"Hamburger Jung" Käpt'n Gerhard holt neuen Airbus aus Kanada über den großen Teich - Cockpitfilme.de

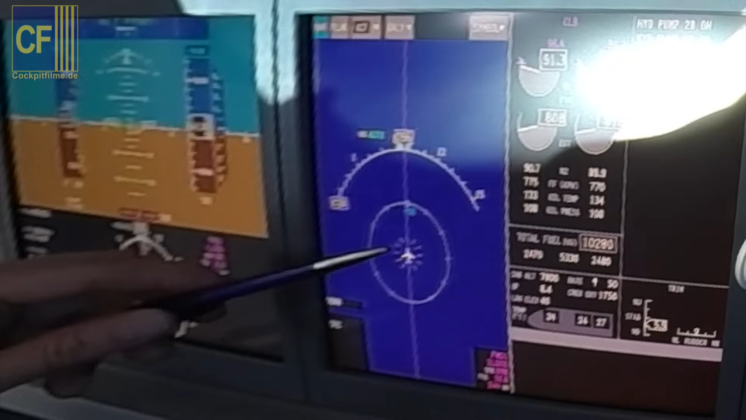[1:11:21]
10 miles out, so that's just a short little while to go. We can see that it's very steadily maintaining 1,000 feet below. It's a minus there with 10, so it's in hundreds of feet displayed, so 1,000 feet is 1,000. So we can very clearly see that the altitude remains very, very steady. And that is just very simply to the fact that we are all flying on standard altimeter settings.
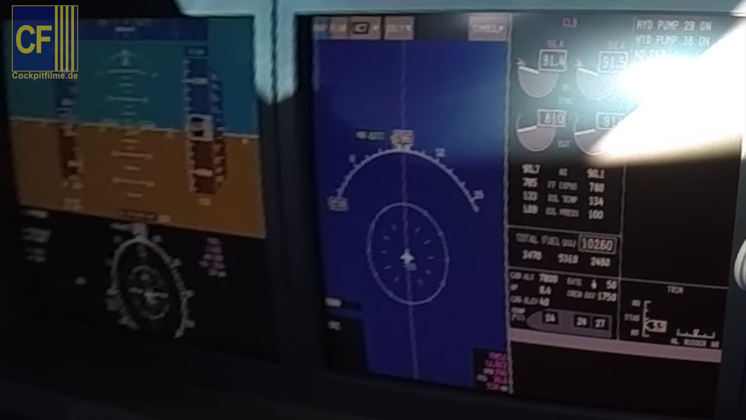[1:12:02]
So when we fly in accordance with a flight level, then we fly with, we can see that Pals will point it out, the standard altimeter setting, which is basically 1013. If we take that into hectopascals exactly, which we would use in Europe.